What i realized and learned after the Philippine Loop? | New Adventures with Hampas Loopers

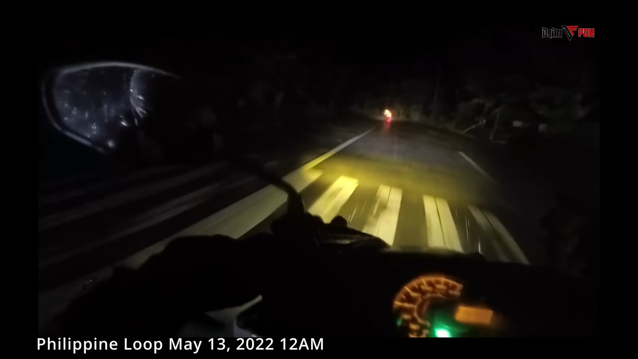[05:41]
Umuulan na. Basa ang kalsada. Lumalakas, lumalakas yung ulan. Naku, silong muna tayo. Saan ba tayo pwede sumilong? Saan tayo? Ha? Silong muna? Ha? Lumalakas? Silong tayo? Oo.